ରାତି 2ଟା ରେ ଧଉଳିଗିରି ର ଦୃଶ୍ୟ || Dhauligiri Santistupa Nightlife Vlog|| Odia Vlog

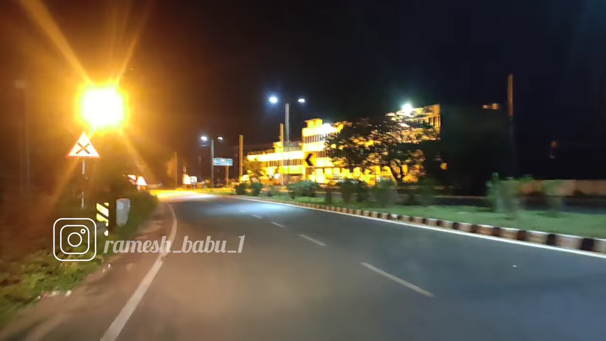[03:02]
ତ ମୁଁ ଆପଣଙ୍କୁ କହିଦେଉଛି ମୁଁ କୁଆଡ଼େ ଯାଉଛି ଆଜି ତ ଆଜି ଯାଉଛୁ ଆମେ ଧଉଳି ଆଡ଼ଭେଞ୍ଚରିୟସ୍ ଗୋଟେ ରାଇଡ଼୍ରେ ଏଇଟା ହେଲା ଧଉଳିକୁ ରାସ୍ତା
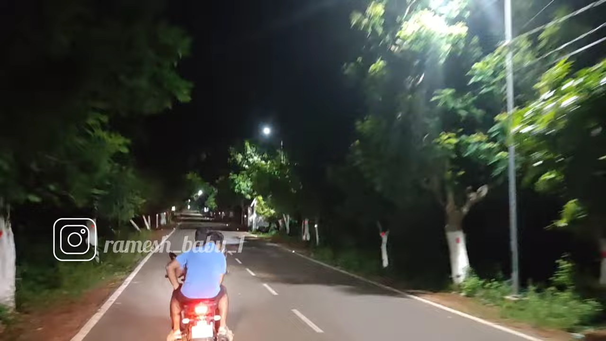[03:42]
ସୁନସାନ ରାସ୍ତାରେ ଆମ ଛଡ଼ା ଆଉ କେହି
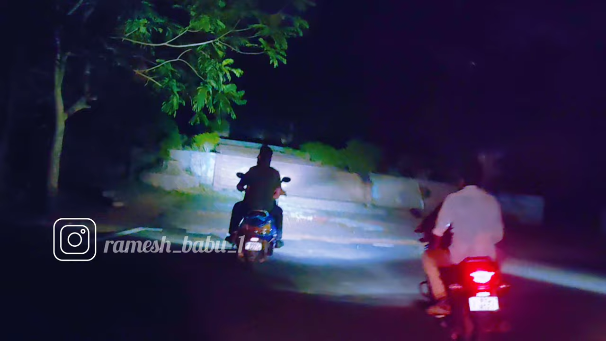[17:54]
ଏଇଟା ଯୋଉ ଦେଖୁଛନ୍ତି ସ୍ତମ୍ଭ ଏଇଟା ହେଲା ଅଶୋକଙ୍କର ସମାଧି